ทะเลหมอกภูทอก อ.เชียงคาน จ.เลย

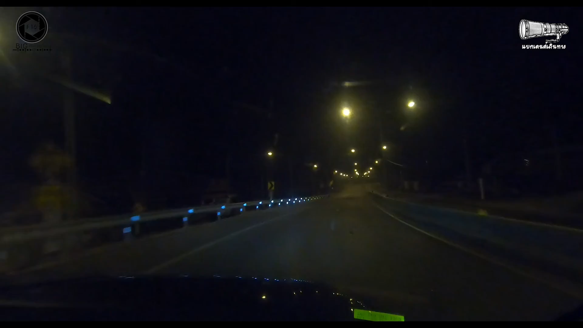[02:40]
ซึ่งในระหว่างทางก็มีโมกบางๆ ให้เราได้เห็นครับวุณภูมิตอนนี้อยู่ที่ 23 โมงสาสำหรับผมคิดว่าค่อนข้างเย็นเลยทีเดียวแต่ถ้าเราไปถึง O-talk แล้วน่าจะอากาศรถลงกว่านี้ครับหรือขอมตั้งใจตอนแรกจะไปถึงประมาณตี 5 ครึ่งแต่รู้สึกว่าเราจะไปถึงเร็วกว่านั้น